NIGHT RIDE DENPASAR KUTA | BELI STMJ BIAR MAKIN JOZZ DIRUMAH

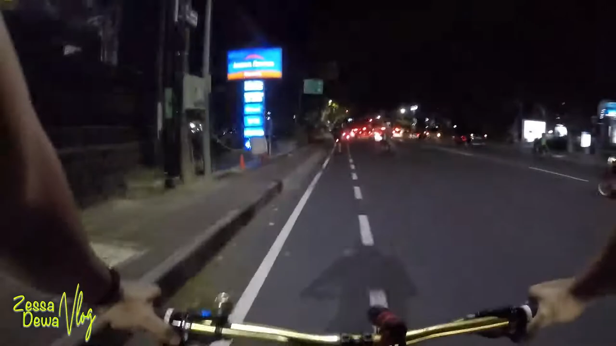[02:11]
Kita kali ini mau lewat di jalan Tukumar, dimana Tukumar ini udah bisa dibilang pusat elektroniknya Kota Denpasar.
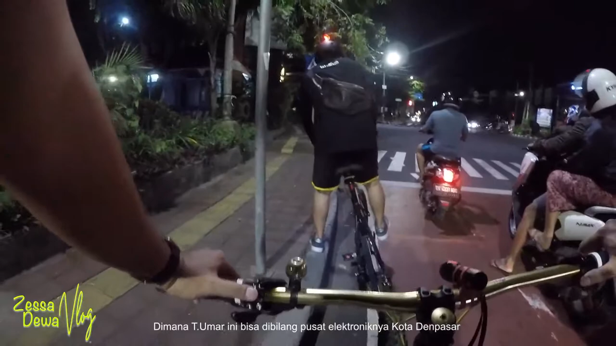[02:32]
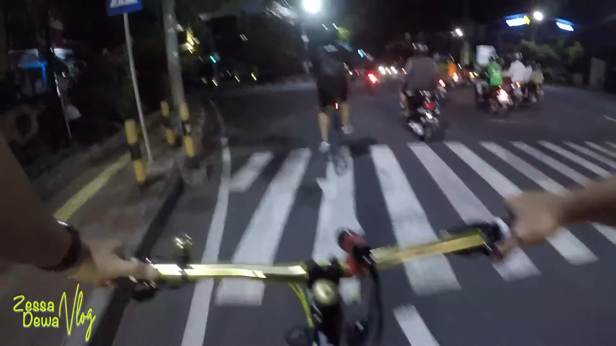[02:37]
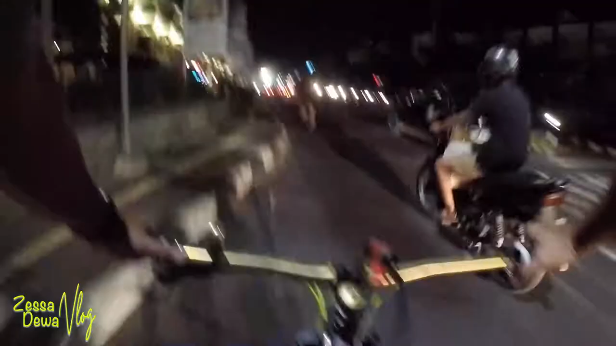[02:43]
Suasana pandemi di Kota Denpasar udah mulai rame ya, karena beberapa pusat
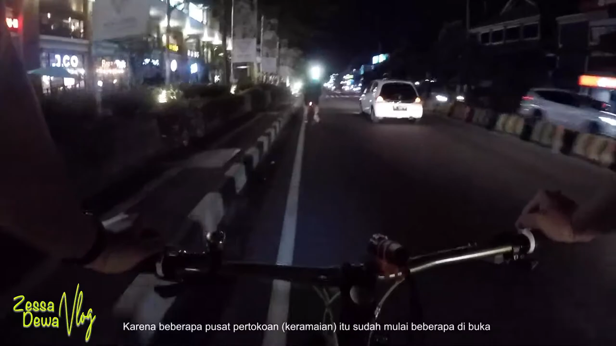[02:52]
pusat pertokoan itu sudah mulai beberapa dibuka, tapi tetap dengan protokol kesehatannya. Semoga saja semuanya bebas dari virus corona ya.
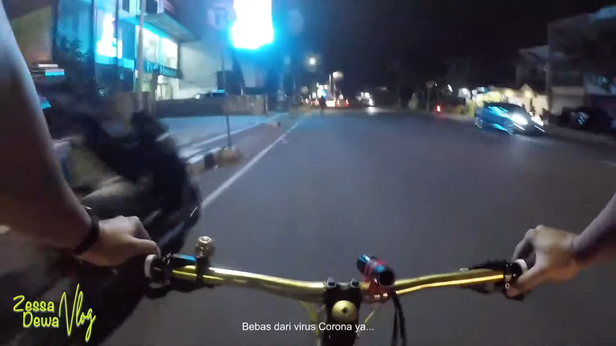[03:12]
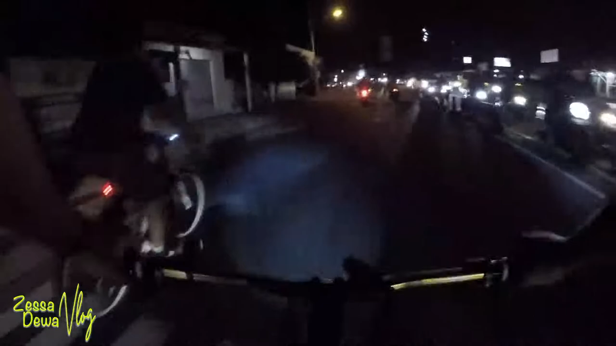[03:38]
Jalur di sini pasar kodoknya rame banget. Ini jadi pasar kodok
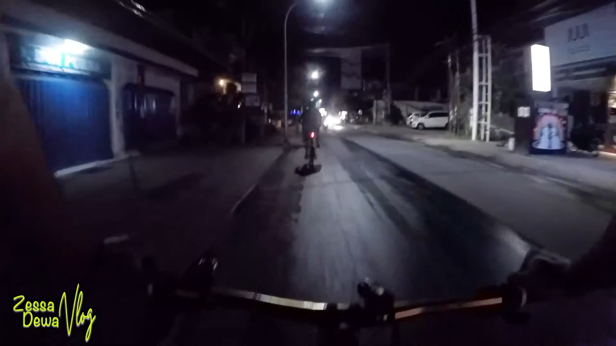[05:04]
Jadi udah tampak beberapa bar, beberapa kafe sudah mulai beraktivitas.